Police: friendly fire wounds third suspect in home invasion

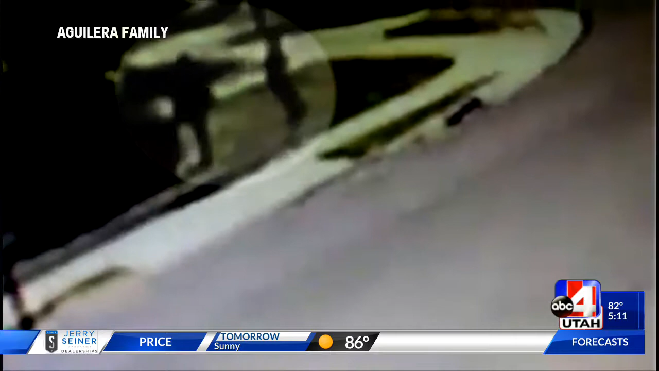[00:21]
This is home video of the two suspects running from police after last week's shooting along Redwood Road.